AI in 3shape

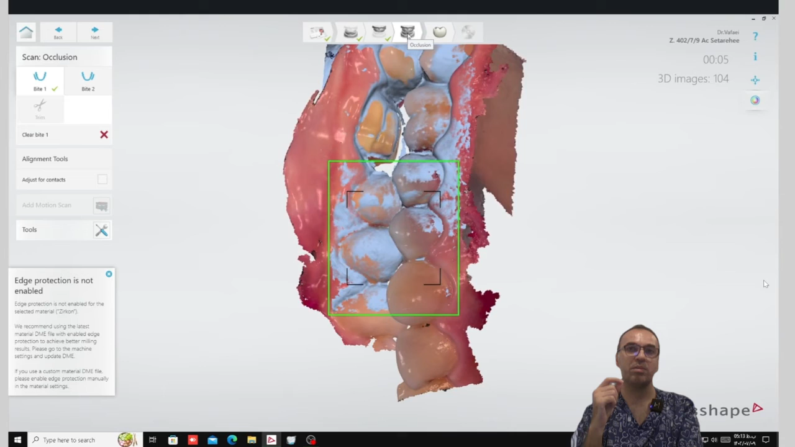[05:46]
it's infra occlusion maybe it's super occlusion and in most cases it's super occlusion
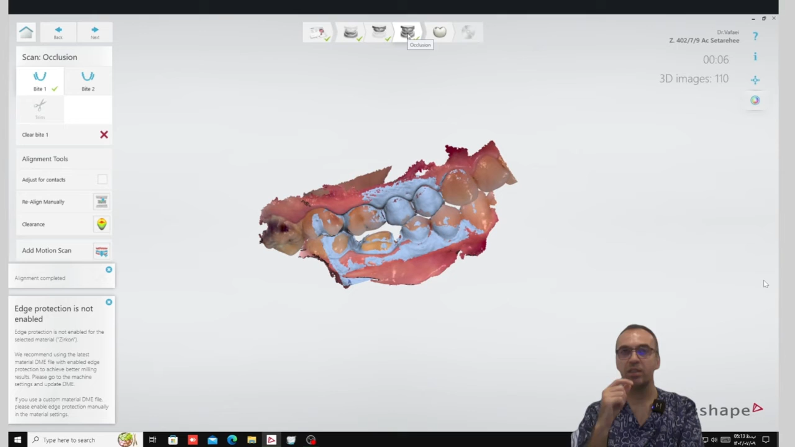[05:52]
but uh you should check the bites twice or do it so with much
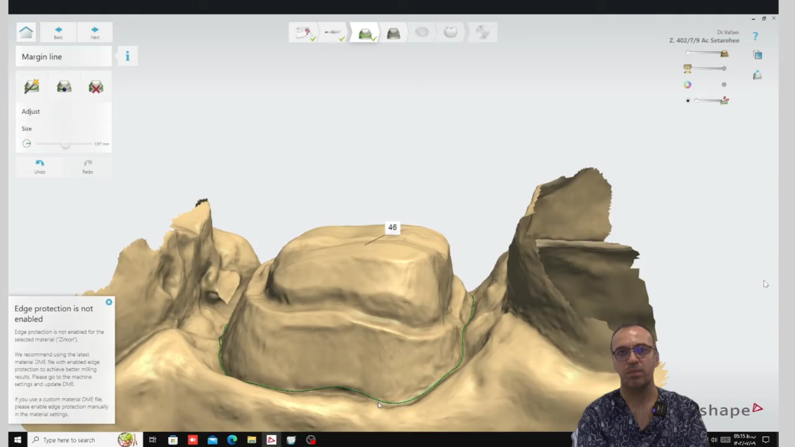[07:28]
but software goes the deepest part that it found and look what's happened to that